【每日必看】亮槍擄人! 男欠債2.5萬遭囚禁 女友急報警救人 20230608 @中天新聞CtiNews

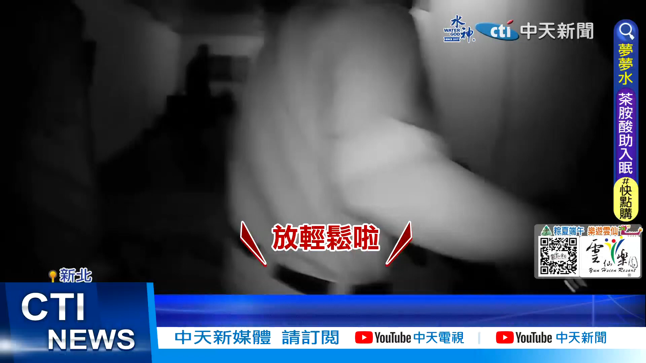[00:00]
駕駛啦 駕駛啦 駕駛啦民家內好幾名嫌犯被圓警團團包圍還不停